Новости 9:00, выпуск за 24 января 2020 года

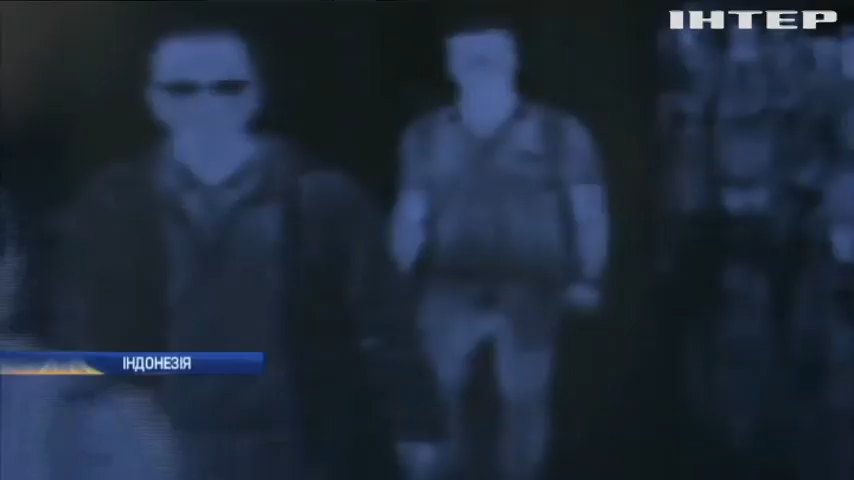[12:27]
Усіх з підозрою на застуду направляють у шпиталь. Якщо цю зону передне хтось із температурою тіла вище 38 градусів за Цельсієм, система подасть сигнал і вкаже саме на цю людину.